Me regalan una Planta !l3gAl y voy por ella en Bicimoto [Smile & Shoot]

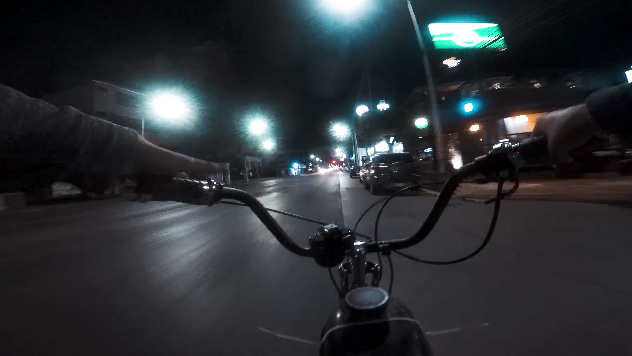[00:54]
Me arrepiento. Es que ya perdí mis guantes. O sea, me arrepiento de haberlos perdido, no de no traerlos, porque no sé dónde están. Estás pasando los altos, Smile. Sí, amigos, me los estoy pasando.
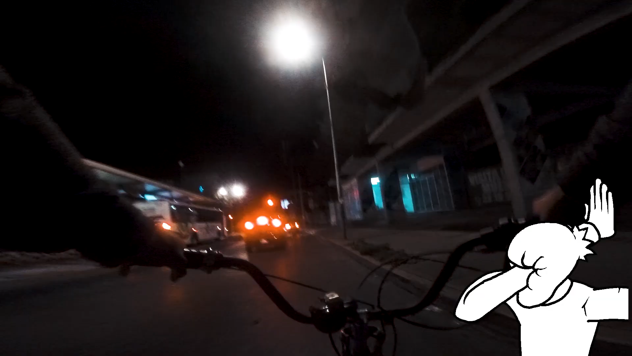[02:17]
No traigo el casco abrochado. Me lo voy a abrochar.
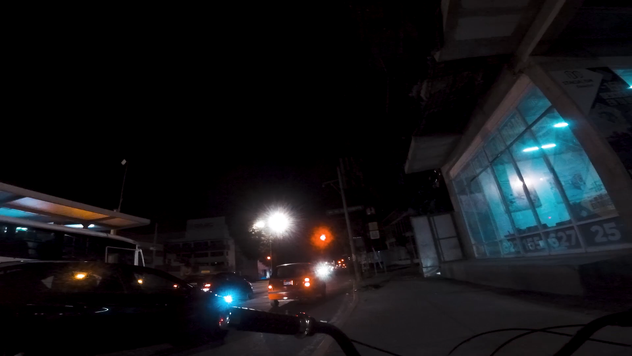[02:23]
Ahí está. Y vámonos antes de que se ponga el verde.